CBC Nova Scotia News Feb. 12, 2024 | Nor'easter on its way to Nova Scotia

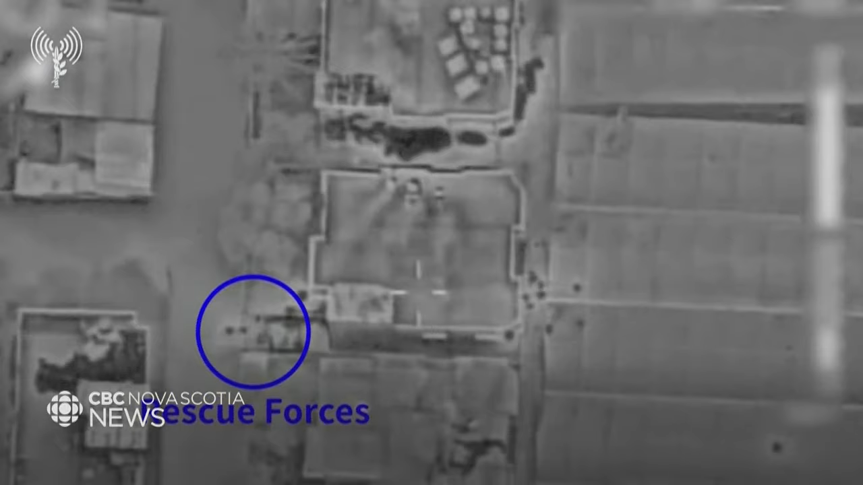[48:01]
Special Forces soldiers stormed the area, backed by airstrikes during the operation.